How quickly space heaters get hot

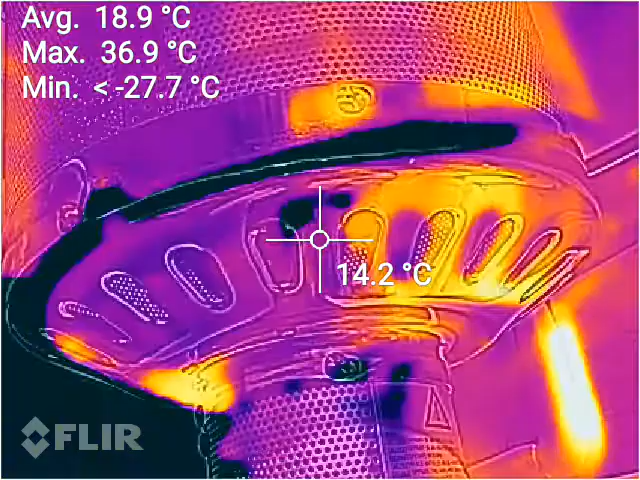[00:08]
On screen: spot 14.2°C, max 36.9°C
you how quickly these heat up so we've got an average
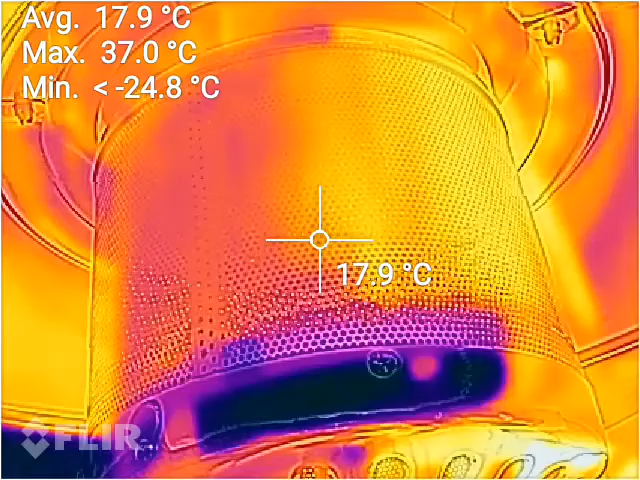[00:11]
On screen: spot 17.9°C, max 37.0°C
temperature about 17 degrees so I'll turn that on
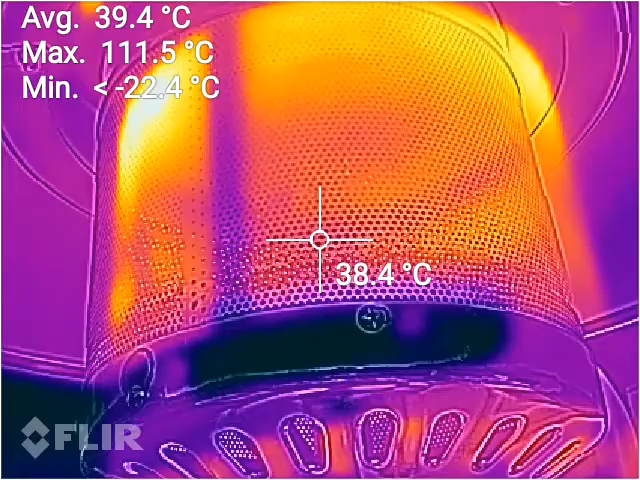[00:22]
On screen: spot 38.4°C, max 111.5°C
straight away up over 100 degrees straight up to 150 within seconds
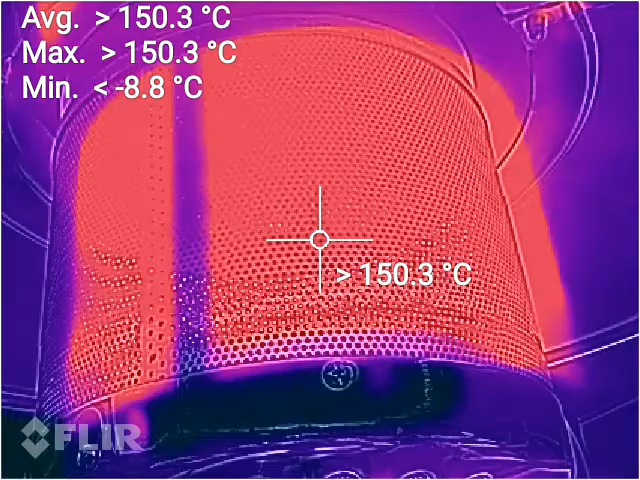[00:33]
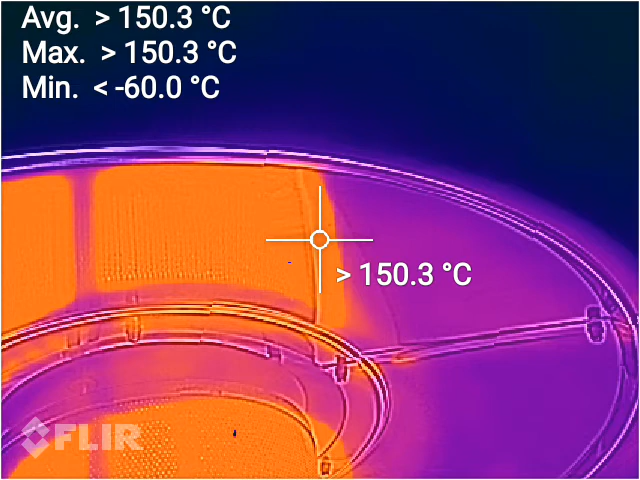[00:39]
that heat shield already well over 150 this is how quick these things actually heat up